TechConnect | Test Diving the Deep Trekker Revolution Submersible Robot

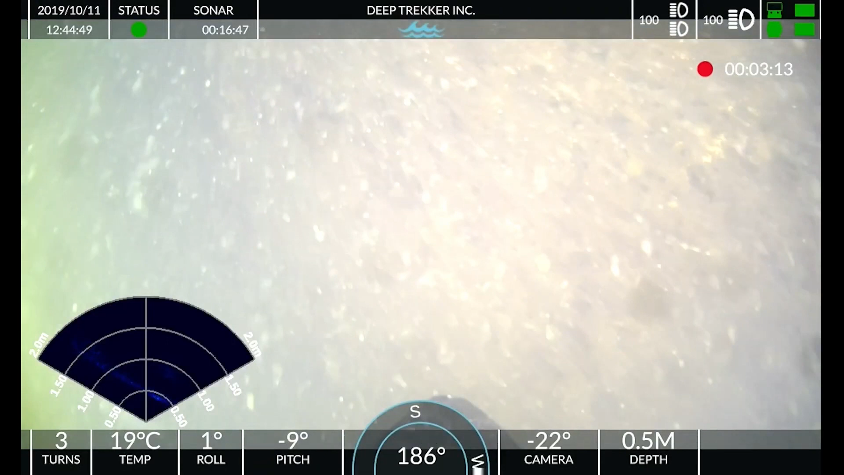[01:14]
and can also be outfitted with sonar for added sensory perception. Unlike other ROVs, the camera module can rotate up and down while the craft remains in place, which is great news for the included attachment grabber.
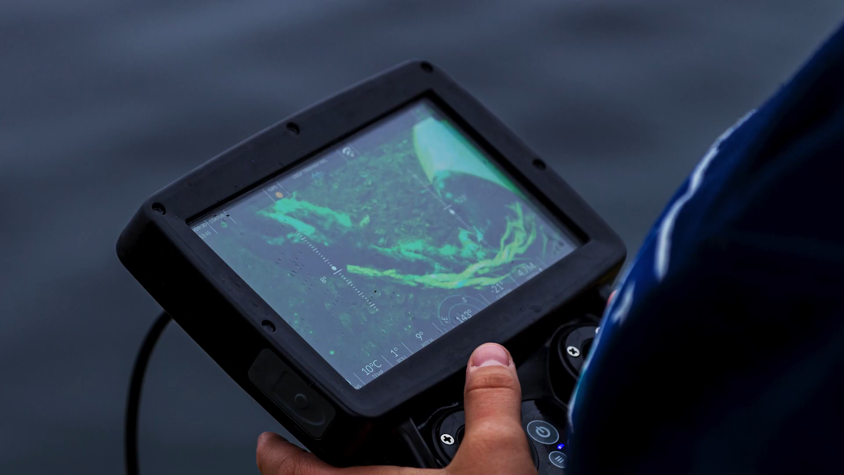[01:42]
The remote itself features an intuitive display with all the information you'd expect, including a very responsive compass heading indicator.